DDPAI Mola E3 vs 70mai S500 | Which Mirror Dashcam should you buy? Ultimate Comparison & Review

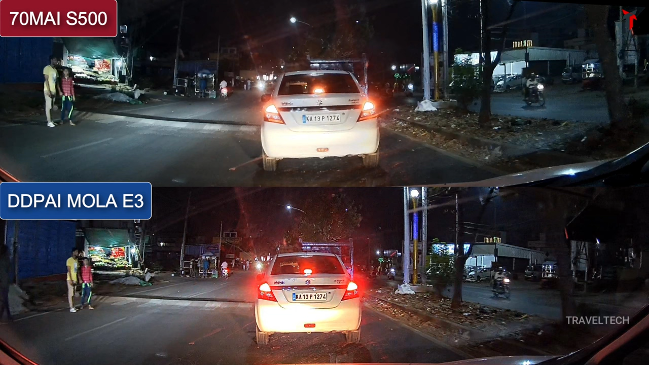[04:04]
But, here's a small twist to the story. So, in this particular snapshot which I am showing you from the comparison, the headlight glare is not actually falling on the number plate directly. It's more or less hitting the rear bumper of the Swift Desire. So, this means the number plate by itself is not exposed by the glare and what happens in this condition.
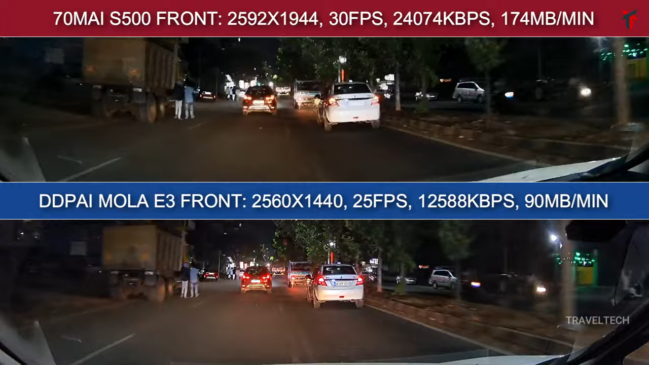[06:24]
You might see some slight wobbling in the S500 and that's because I had not mounted the S500 properly because this was a very difficult mounting position to mount both the mirror dash cameras in the same car. So, that's why you might see some sort of a wobbliness. But the overall video quality footage and the readability are pretty much good in both cameras and there's nothing much to complain about it.